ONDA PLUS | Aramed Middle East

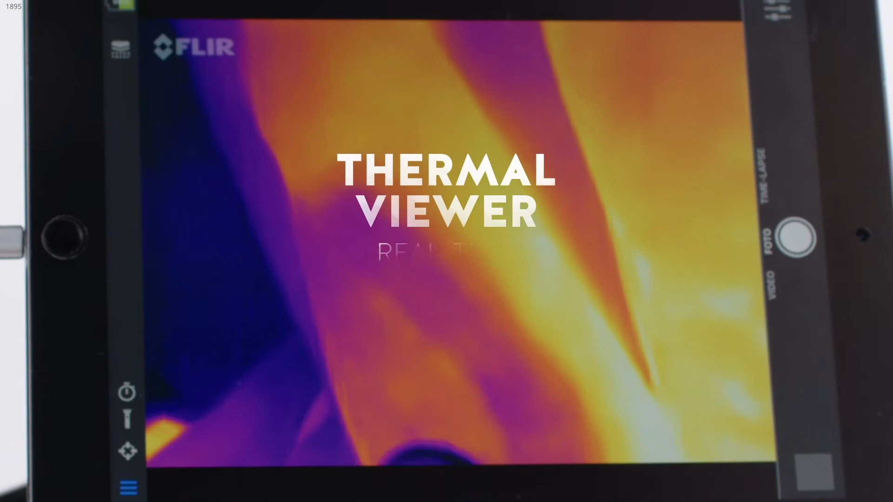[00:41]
The thermal viewer kit guides the operator in executing the treatment properly.